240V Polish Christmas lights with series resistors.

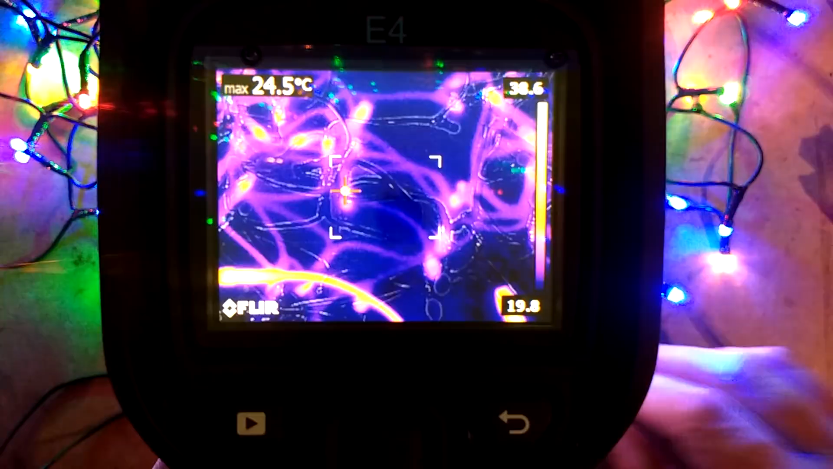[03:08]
On screen: max 24.5°C
And I've left them on for a while and I've found that there's not that many resistors.
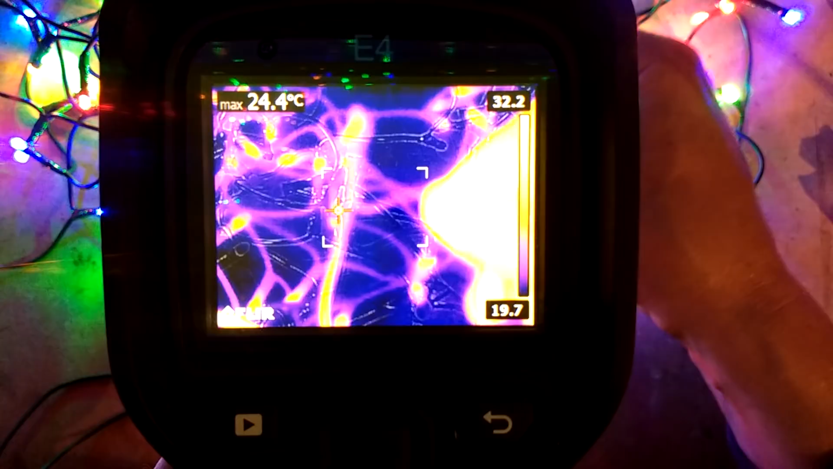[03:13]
On screen: max 24.4°C
If you go from this end of the lead, the first one doesn't have a resistor. The next one does have a resistor.
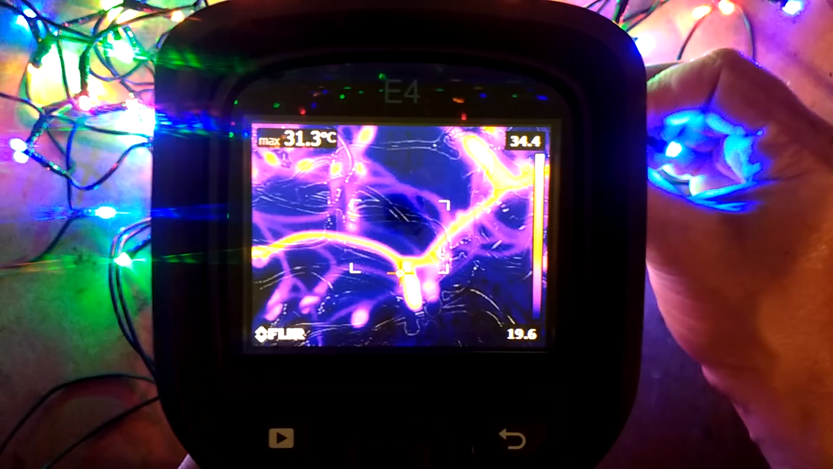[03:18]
On screen: max 31.3°C
You can see the distinct temperature difference there. In fact, the first three have resistors.
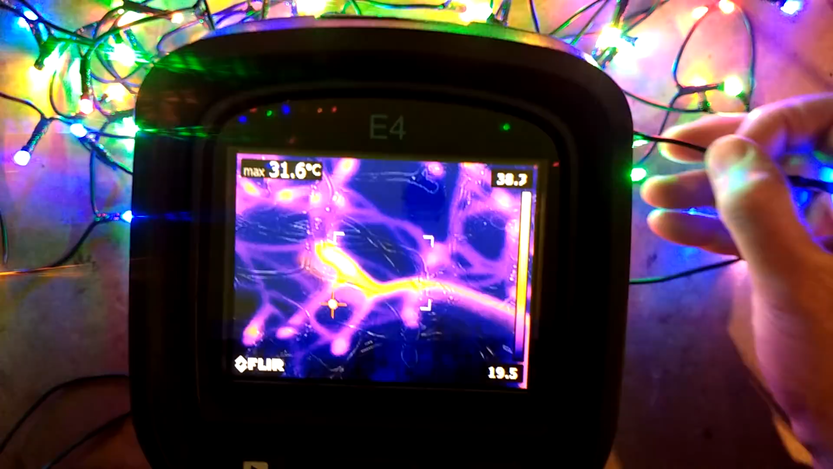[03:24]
On screen: max 31.6°C
And then after that, they're just, you know, they're just all just LEDs and that's it.
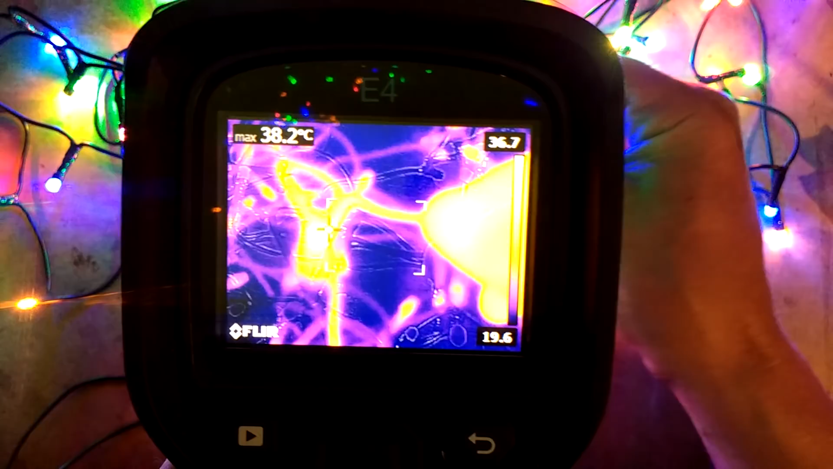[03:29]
On screen: max 38.2°C
So the only resistors are in positions two, three, and four in this lead. And the temperature is approximately about 36 degrees Celsius, which isn't that...
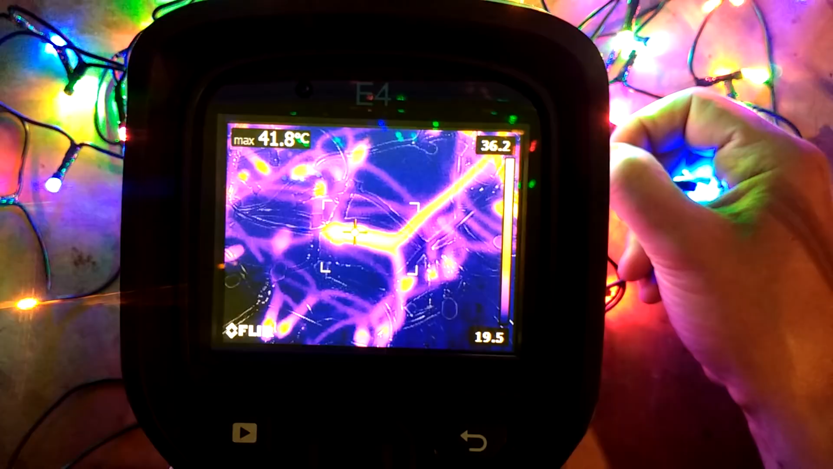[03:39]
On screen: max 41.8°C
It's not that high. So these aren't dropping an awful lot of voltage.